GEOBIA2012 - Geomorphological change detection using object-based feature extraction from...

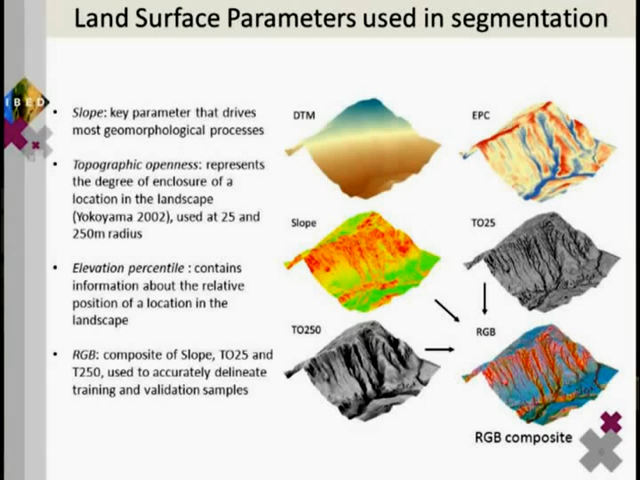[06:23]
And we used an RGB composite that was prepared by merging these three land surface parameters. And that has the advantage over hill shape, for example, that you are not disturbed by shadows and you can accurately delineate training samples. That is shown here, drawn over the aerial photograph. It's difficult to see, I can see it here. We had training samples and validation samples. And of course, we had also this old
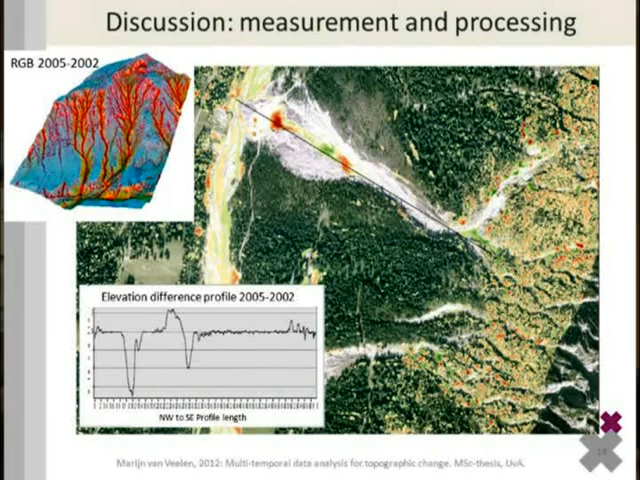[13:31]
This is near a road, this hotspot of this red area, and people, of course, took out the debris flow material that flowed over the road. But these areas, I think these are, let's say, natural changes in debris flows, where material was removed here and deposited a little bit down on this debris flow.